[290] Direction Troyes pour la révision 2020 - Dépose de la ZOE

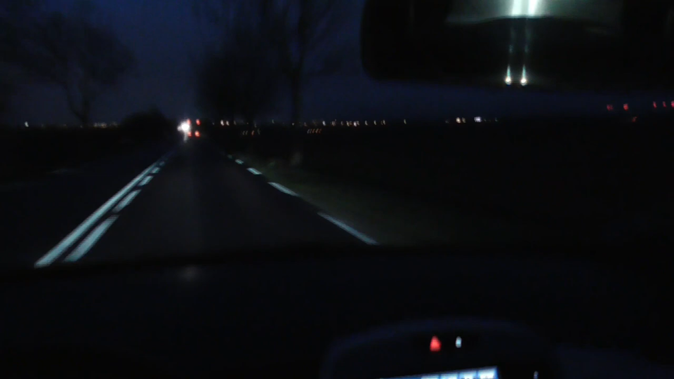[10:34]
On voit la ville de Troyes et arrondissement au loin. Ah, si je repartais avec une Zoé, qu'est-ce que ce sera bien.